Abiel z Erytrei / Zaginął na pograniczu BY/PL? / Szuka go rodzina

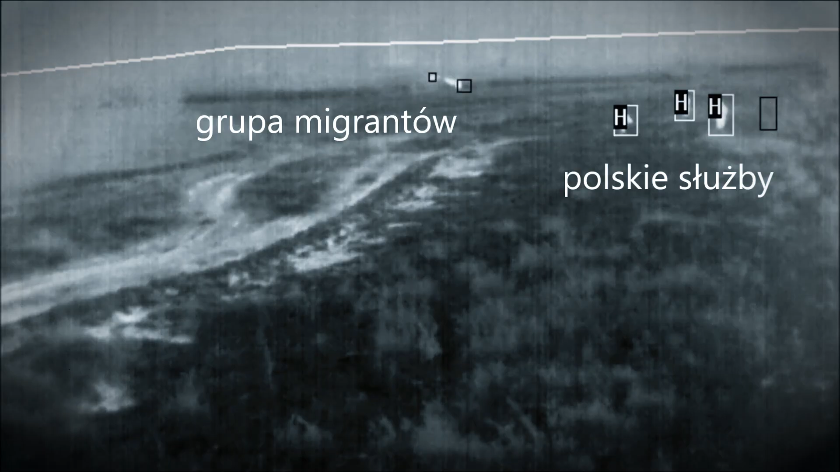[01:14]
Polskie służby udaremniły to przejście. Podobne sytuacje wielokrotnie rejestrowały kamery monitoringu straży granicznej, co widać na tych archiwalnych nagraniach.